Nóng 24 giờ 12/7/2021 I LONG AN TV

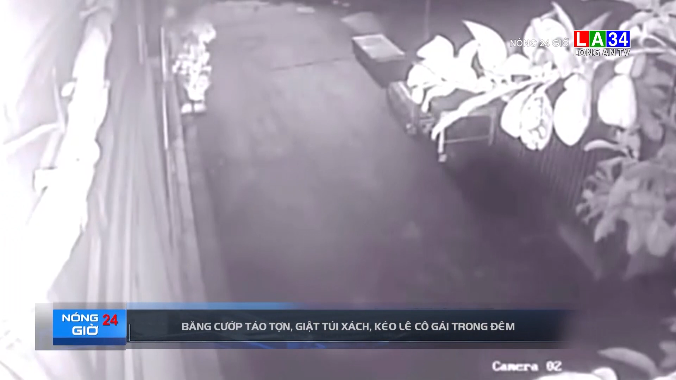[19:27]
Cụ thể khi vừa dừng xe trước cửa nhà Hai cô gái bất ngờ bị hai đứa tượng đi xa máy áp
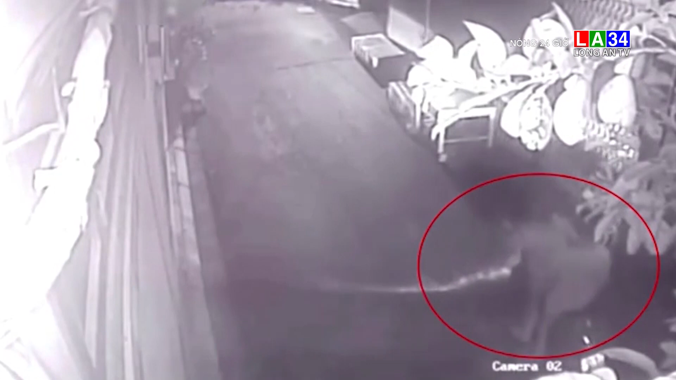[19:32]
sát Ngay lập tức chúng đưa tay giật đi chiếc thu sách trên da cô gái ngồi sau Cú giật mạnh khiến nạn nhân té ngã xu đường Cả hai sau đó cố gắng dằn co với bọn cướp Và may mắn giữ lại được tài sản Nghe tiếng tri hô Người dân đã chạy ra xem xét tình hình Nhưng hai thân cướp đã nhanh chóng tẩu thoát Toàn bộ diễn biến sự diệt Đã được camera giám sát gì lại